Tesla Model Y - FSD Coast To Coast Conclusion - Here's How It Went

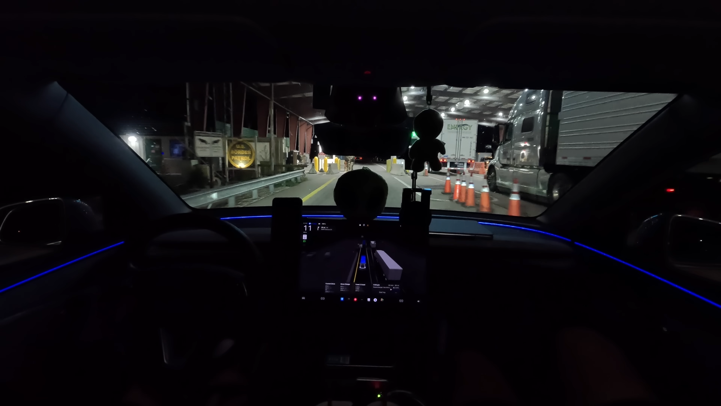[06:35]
unit running in front of the vehicle that it finally started to slow down on its own.
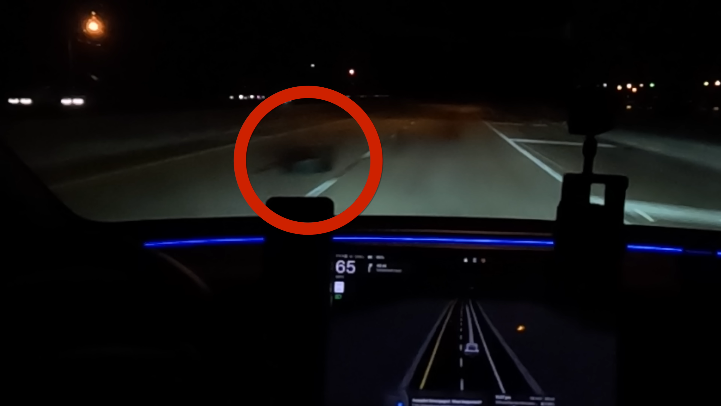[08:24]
Frustrating that it does that, but again, there's zero logic happening in the computer on obstacle avoidance on the highway.
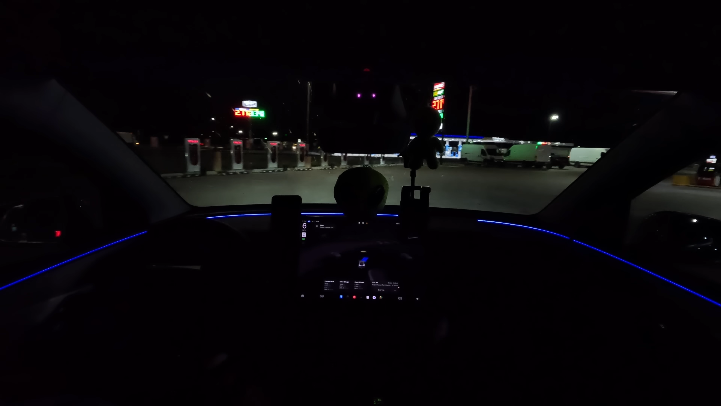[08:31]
Now, this kind of leads back to another category that we talked about a moment ago where it's missing these superchargers. When it doesn't miss the superchargers, it will generally try to park itself,
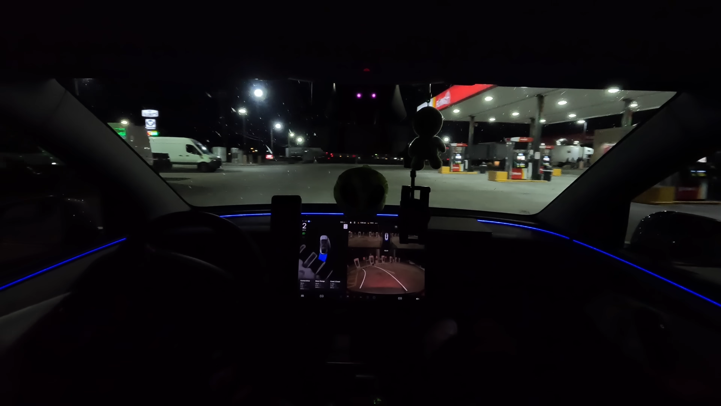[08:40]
and sometimes, maybe just shy of 50% of the time, it'll actually back into a charging stall, and almost all the time when it does that, it's close enough that you can actually use a wand with that distance from the charger.